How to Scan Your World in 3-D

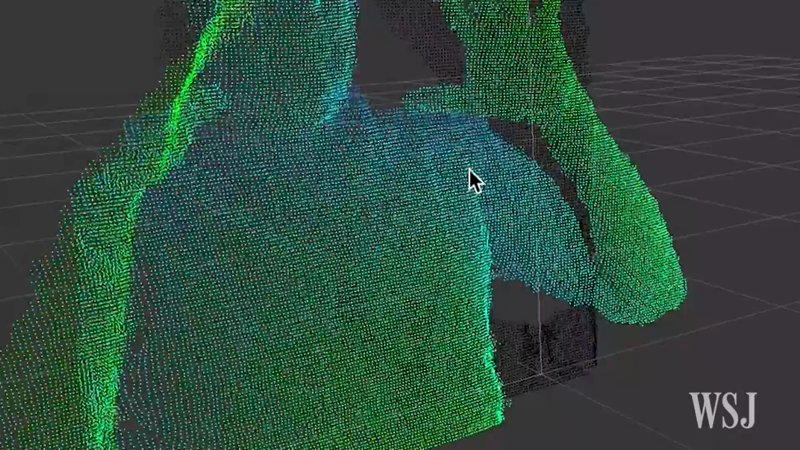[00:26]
Though they're invisible to the naked eye, the brightness of the dots are read by the scanner's infrared camera and interpreted into a 3D model.
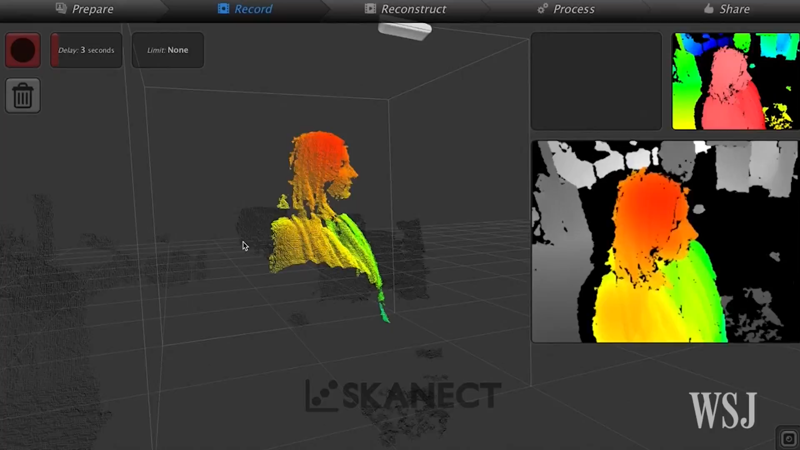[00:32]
Using the Structure Sensor app with an iPhone or iPad, you can wander around scanning things no computer needed.
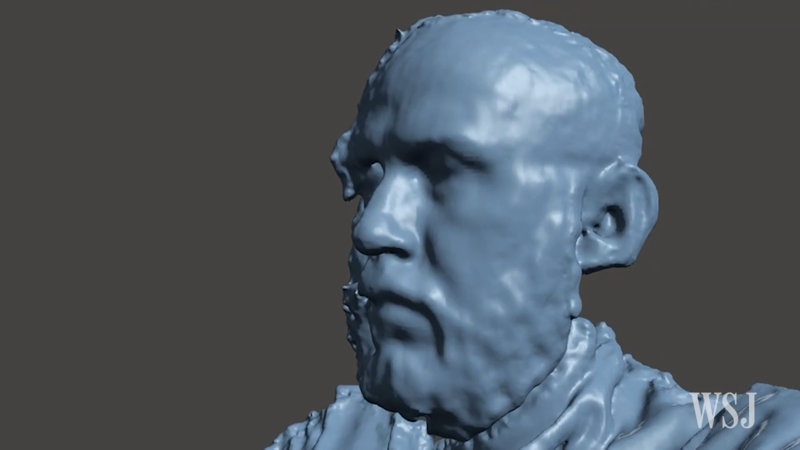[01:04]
If the subject does move, the results can be disturbing. Once you've covered all the angles, you get your model.